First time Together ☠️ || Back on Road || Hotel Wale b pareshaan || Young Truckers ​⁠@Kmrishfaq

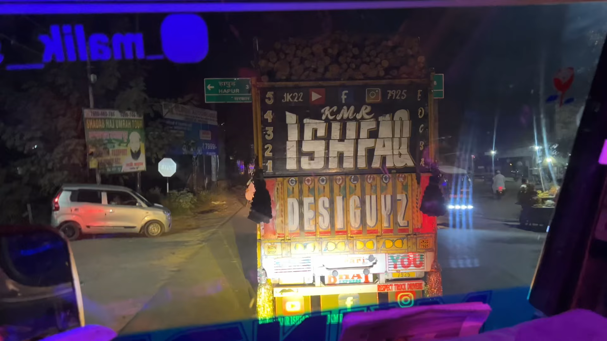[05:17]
तो कैस निकल पड़े हैं अपने रास्ते की तरब तो आगे अपनी गाड़िया सारी जा रही है वह आप देख सकते हो मोड में यह देखो पुरा
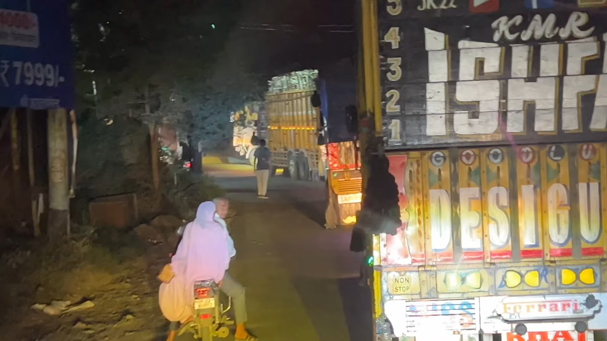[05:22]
रोडी जाम हो रहा है यह देखो लाइन
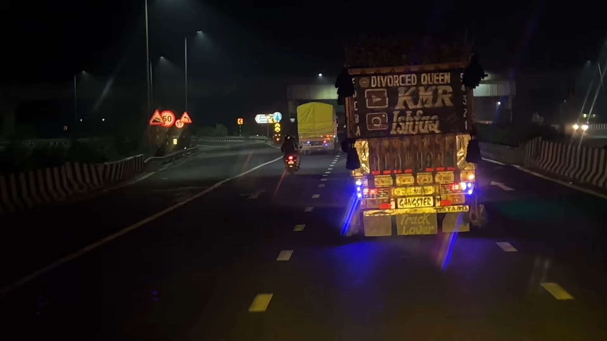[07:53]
और अपनी गा गाड़िया जा रही है इस सो
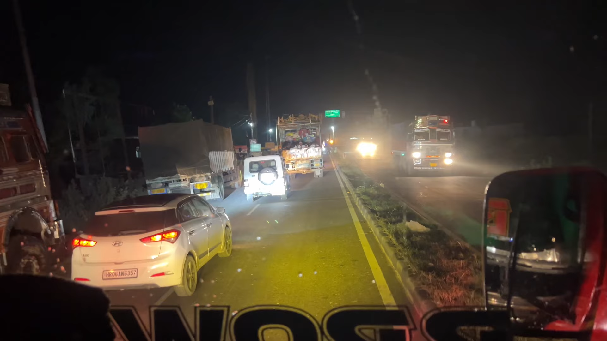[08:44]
करनाल एक समझनी आती ना यह रात को पता नहीं कौन डंडा लेके बैठते हैं यह देखो किसी गाड़ी को आइसी जाने देते किसी गाड़ी को पकड़ते इन कभी नहीं समझ जाता